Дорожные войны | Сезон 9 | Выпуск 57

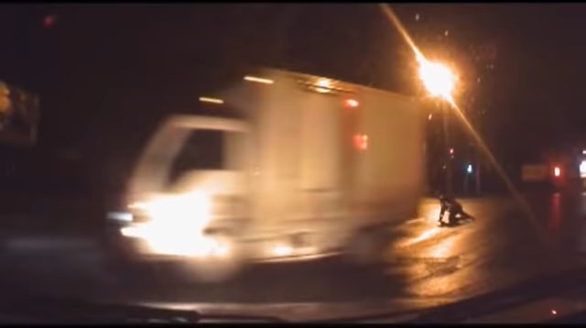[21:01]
Автоинспектор города Омска Едва не погиб на службе Лейтенант полиции Иван Моисеев Рискуя жизнью проехал На крыше автомобиля беглецов
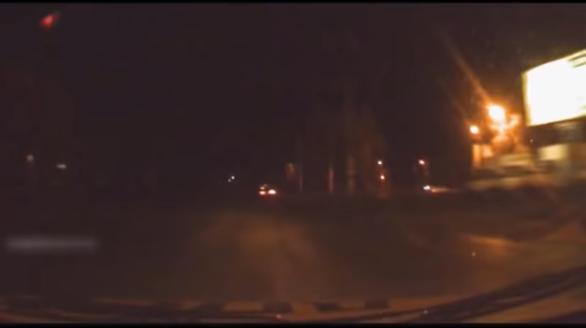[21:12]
Более километра На одном из поворотов водителю светлой иномарки Удалось сбросить инспектора ДПС При падении мужчина чуть не попал под колеса Проезжавшего мимо грузовичка Не теряя ни секунды Автоинспекторы продолжили погоню Мощная иномарка быстро уходила в отрыв Полицейские по рации передали коллегам приметы И направление, в котором двигалась светлая Тойота